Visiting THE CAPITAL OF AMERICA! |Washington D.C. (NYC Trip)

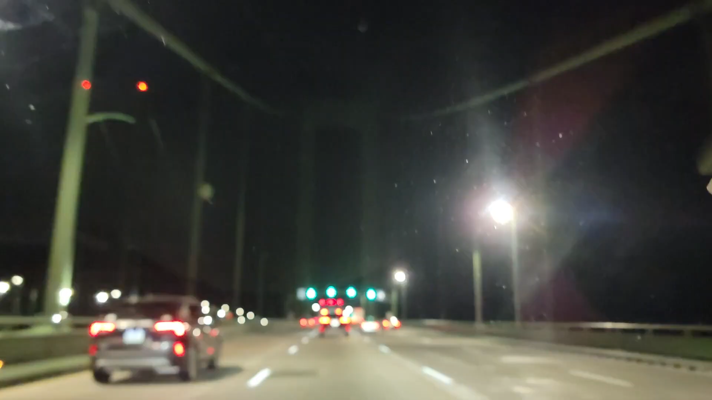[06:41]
all right we're approaching new york city finally less than an hour to go almost midnight we are in new jersey past atlantic city well we weren't next to atlantic city but the route to atlantic city so 50 minutes from new york ladies and gentlemen we have almost made it
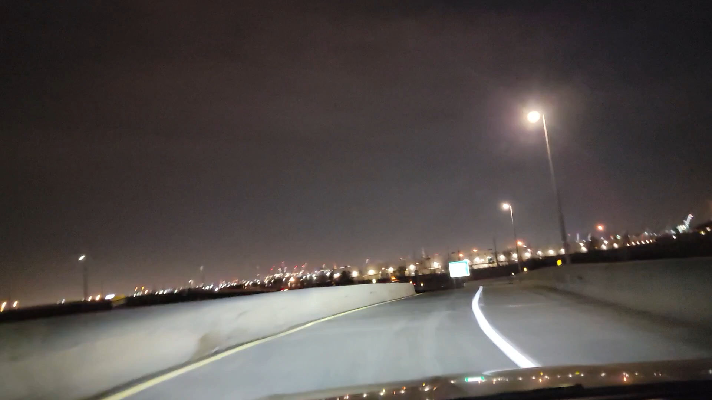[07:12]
look at that off in the distance you can see new york we are in a very industrial section of new jersey but off over there are these skyscrapers where you can't really see it right now but
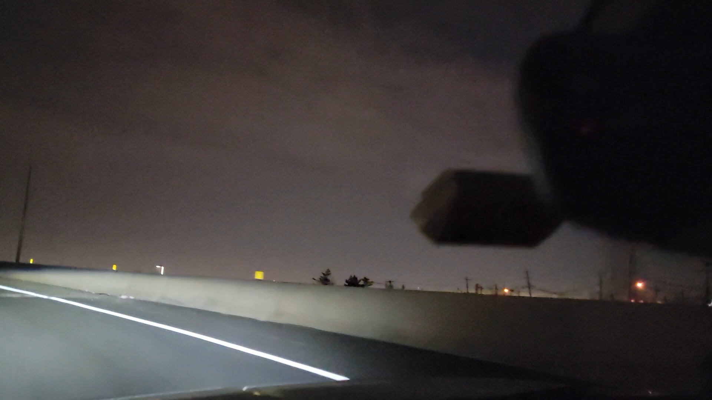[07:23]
uh we are 10 minutes away from